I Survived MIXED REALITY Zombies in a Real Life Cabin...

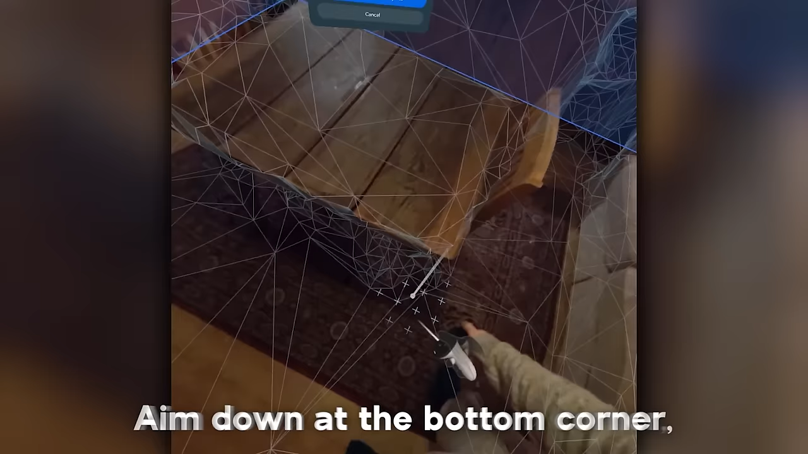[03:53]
So what you want to do is you want to pick out some furniture in the room, aim down at the bottom corner, place a point, bring that point all the way up to the top,
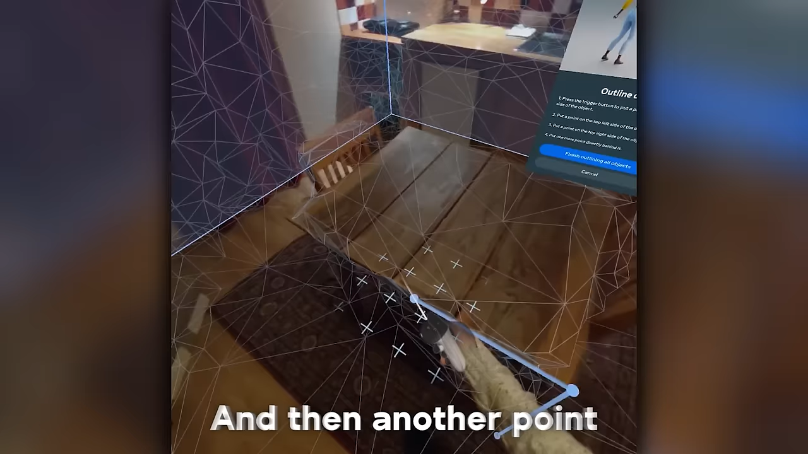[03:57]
and then another point all the way across, and then all the way across again. And now we have, once we set it in the menu, our table.